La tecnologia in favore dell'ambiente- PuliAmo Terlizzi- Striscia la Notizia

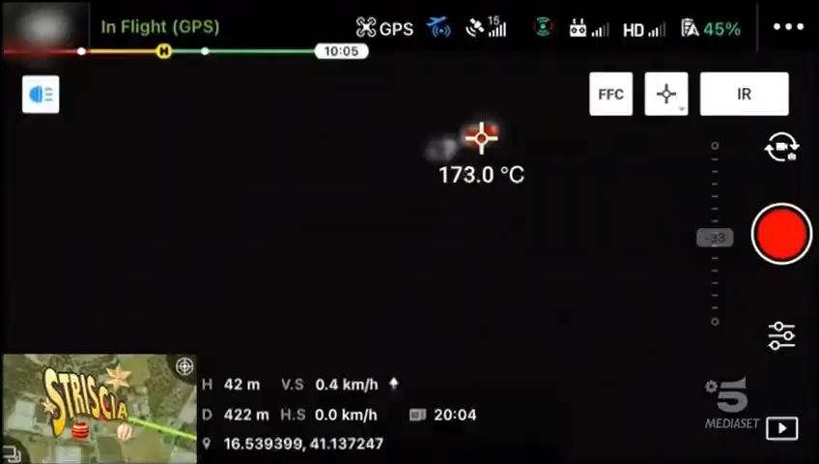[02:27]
On screen: spot 173.0°C
Abbiamo la possibilità ecco di attivare una fotocamera termica che riesce ad individuare proprio le fonti di calore.